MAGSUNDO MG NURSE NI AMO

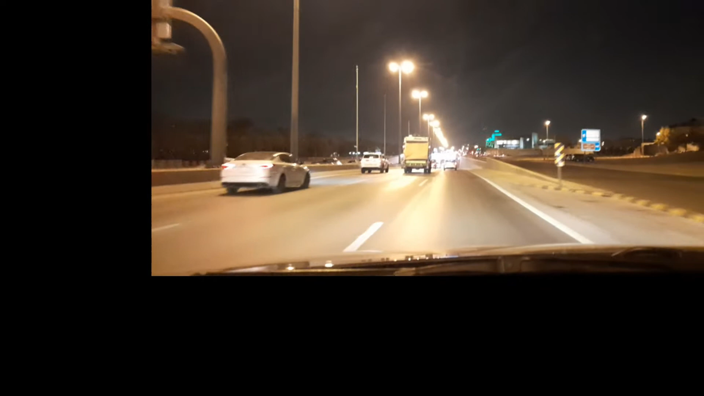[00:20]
Hello guys, magandang gabi sa bayan niyo ako guys. Nandito na naman tayo. Alas 10:32 ng gabi. Binabaybay natin ng Maca Road.
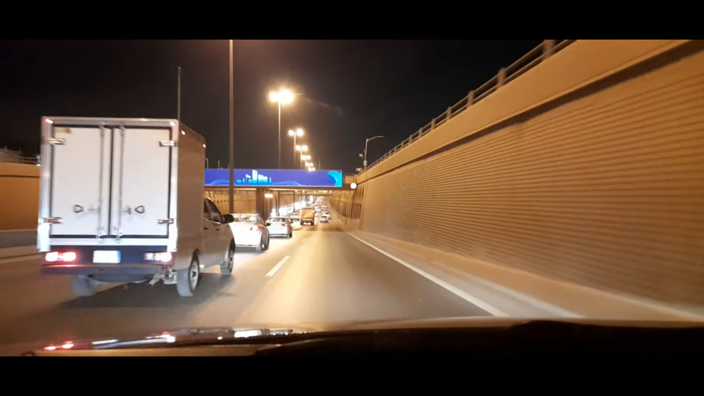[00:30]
Kukunin ko guys ang private nurse ng amo namin. Dahil mayroon silang ipapatsik up. Kasi halos silang lahat. Medyo may karamdaman. Medyo malayo guys, siguro mga nasa 15 minutes yung darating na tayo doon sa pupuntahan ng pupuntahan ko sa pagkukuha ko ng nurse Pilipina na nurse private nurse nila ni amo.
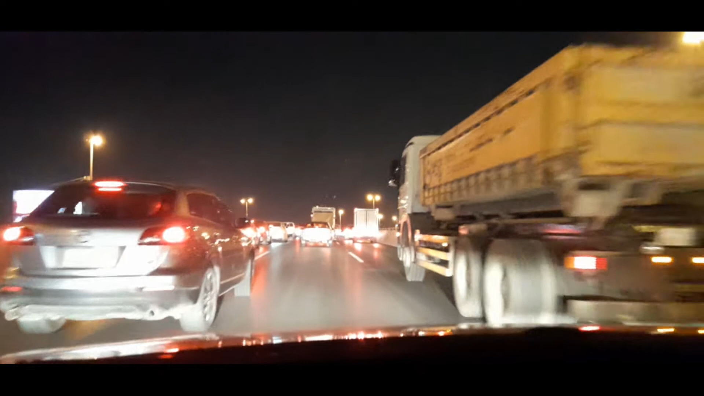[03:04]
Bridge na walang sapa. So kung makita nyo guys, alas 9 ng gabi, alas 9:34, ayan traffic, napaka-traffic. Kasi ito guys na lugar ay center, isa sa center para rin siyang Ring Road at King Fahad Road. Oh, dito siya. Kaya ayan, kung makita nyo guys, napaka-traffic. So hindi tayo aabot ng 15 minutes doon. Aabot na tayo ng mga 20 to 25 minutes pag ganito.
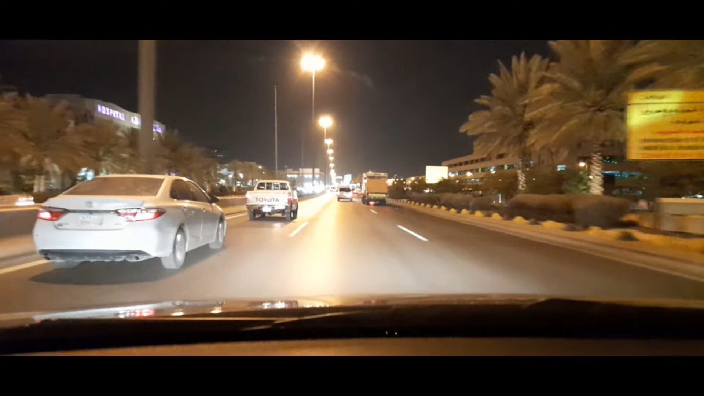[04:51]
Sorry, yung dinadaanan ko ngayon na Maca Road. So, salamat pa rin tayo sa asawa ng nurse na nagbigay ng info kung saan yung daanan, kasi alam niya dito, tagal na rin sila dito eh. Alam niya dito, napaka-traffic ang lugar na to. Pero sa ngayon guys, ayan, kung makita niyo, tuloy-tuloy na yun tayo, hindi na matraffic. Doon lang sa tulay, sa may tulay sa
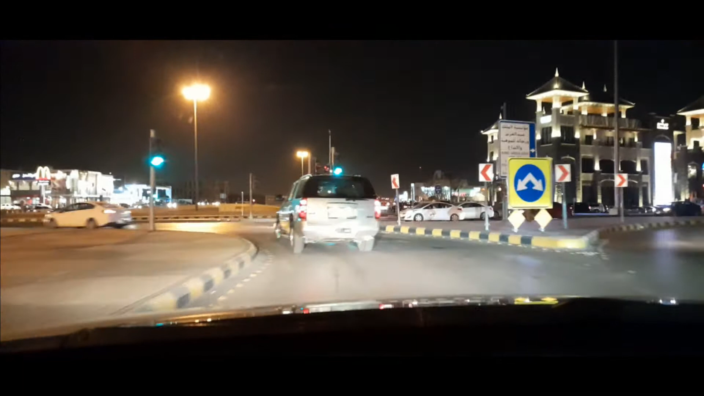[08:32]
Ayan, napakabilis lang guys. Ayan, ito yung train store. Yan kung makita nyo, ayan, right ang ano, nasa right ang tawag nito ang kalsada. Ayan dyan oh. Ayan oh.
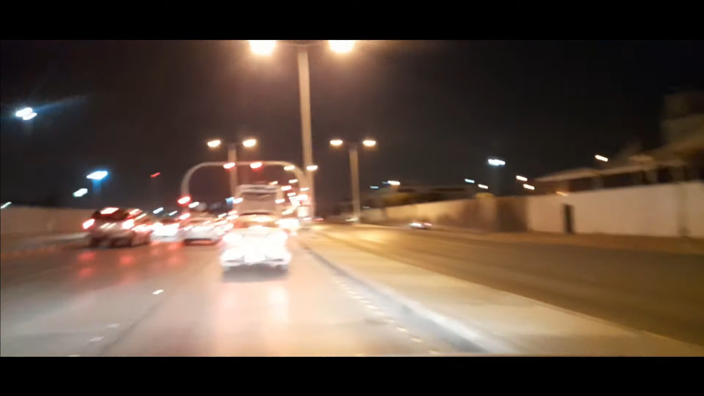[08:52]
Ayan, tapos dito na kung nasa tama sana, doon ako ay medyo kumbaga counter. Pero yan eh, yun ang ano nila eh. So magra-right na naman ako dyan at mag-yoyot, mag-lilip, magra-right dito at mag-right na naman sa first corner or kanto. Ayan. So malapit lang pala bahay nila ng ano, ng nurse na yun.
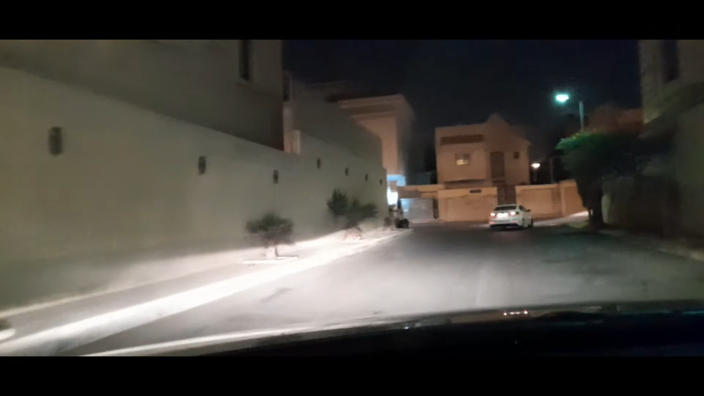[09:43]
yung papasukan natin ito, Umalhamam to. Umalhamam subdivision, ito dito. Ayan. So, paikot ang bahay dito. Ayan. Ayan, ito yung kwan. Ang mga bahay dito guys, ano, mga puros anong tawag mo,
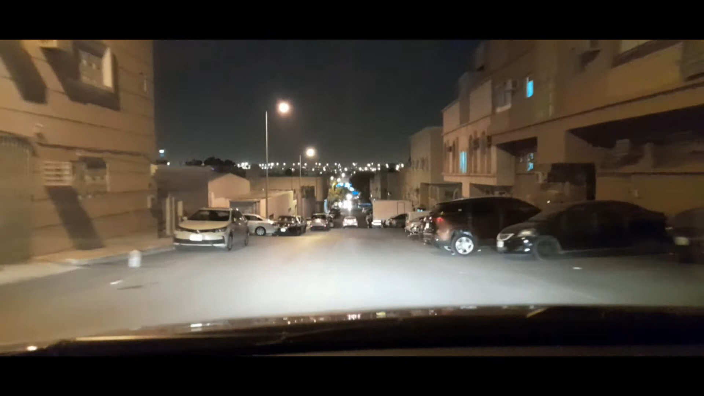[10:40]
Ayan, so malapit na guys. So ayan ang bahay guys, ayan. So guys, nandito na tayo. Maraming salamat sa palagi niyong pagsunod. So sa hindi pa nakasubscribe sa channel ko, please subscribe, like, share, and comment.